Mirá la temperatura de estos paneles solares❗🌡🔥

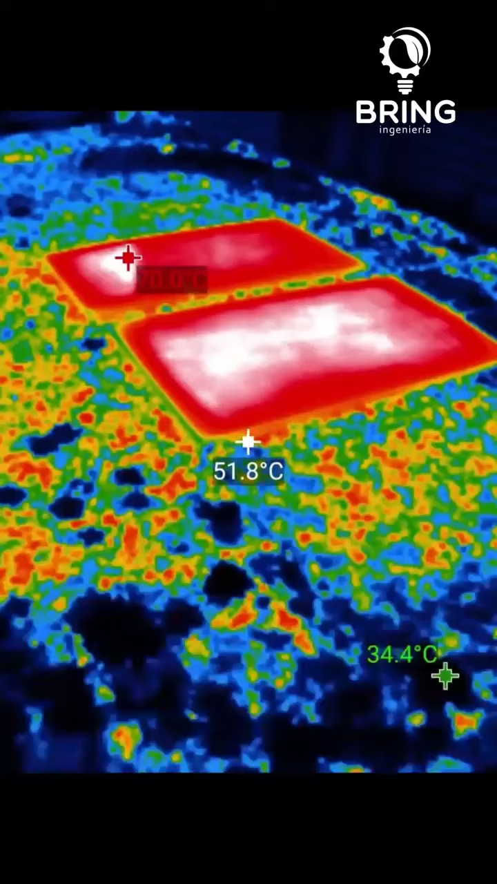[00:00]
On screen: spot 51.8°C
Acá les muestro unos paneles solares que estuvieron expuestos a los rayos del sol y vemos cómo ha levantado temperatura.
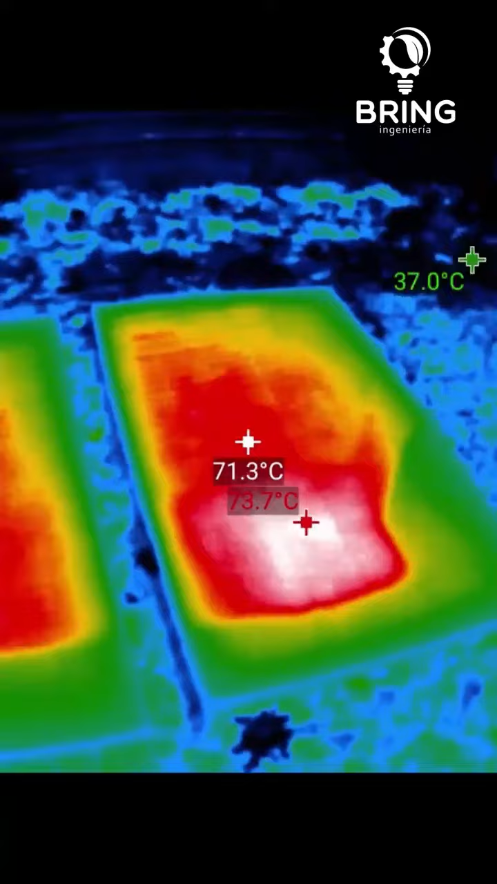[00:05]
On screen: spot 71.3°C, min 37.0°C
Tenemos una temperatura máxima que ronda los 75 grados,
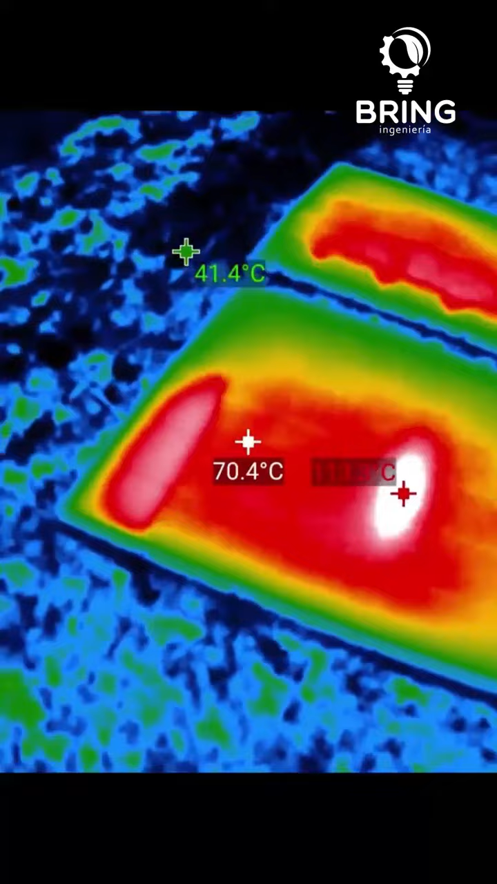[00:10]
On screen: spot 70.4°C
aunque es un poco engañoso porque el vidrio hace rebotar los rayos infrarrojos y a veces tenemos falsas lecturas.
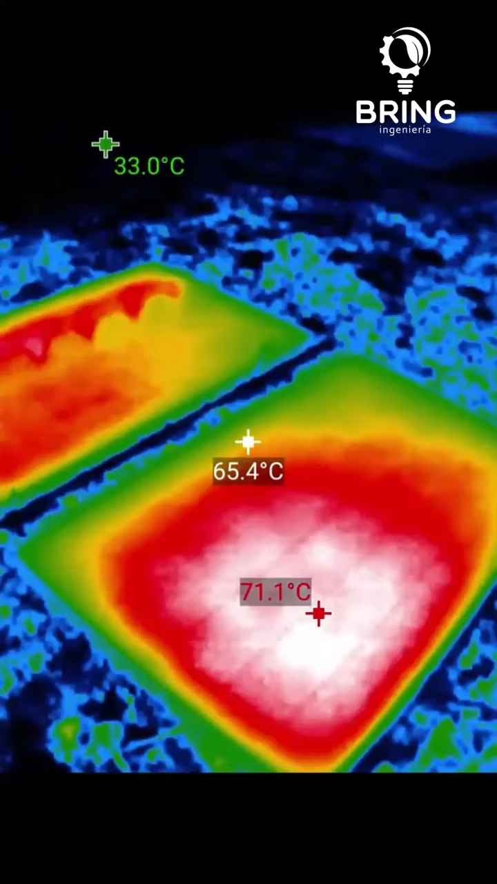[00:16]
Ahora vamos a utilizar la cámara dual de la cámara termográfica. En este caso es una cámara HTI 201.
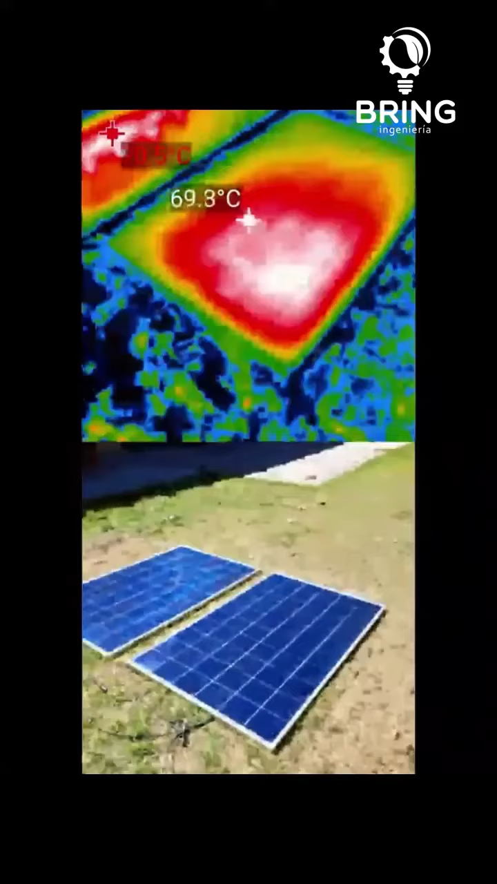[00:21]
On screen: spot 69.3°C
Ahí podemos ver la visión en rayos visible y la visión en infrarrojo en las dos cámaras. Y luego vamos a ver la parte posterior del panel,
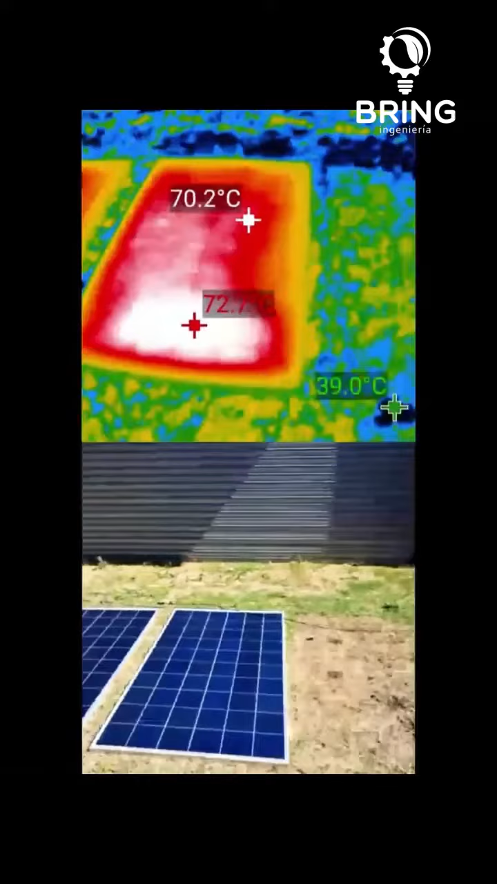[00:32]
o sea lo que se llama normalmente el backsheet, en donde siempre es mucho mejor medir, dado que ahí no tenemos superficie vidriada.
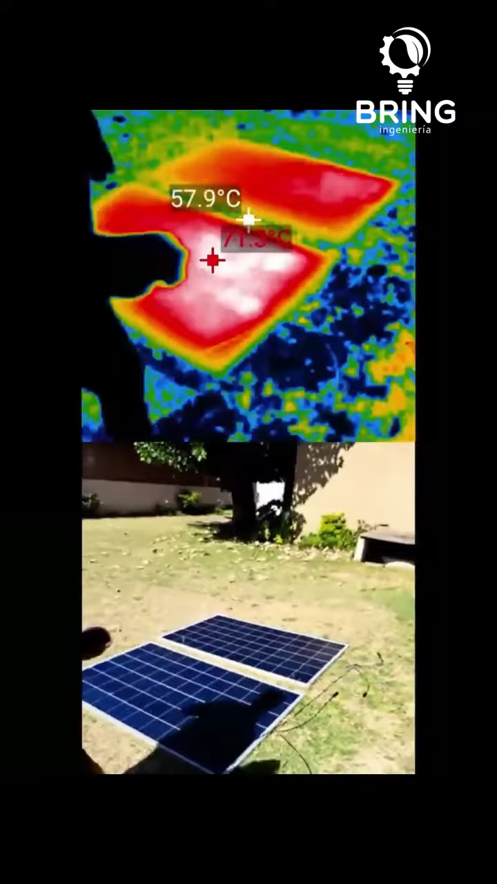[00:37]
On screen: spot 57.9°C
Siempre recuerden que los rayos infrarrojos rebotan,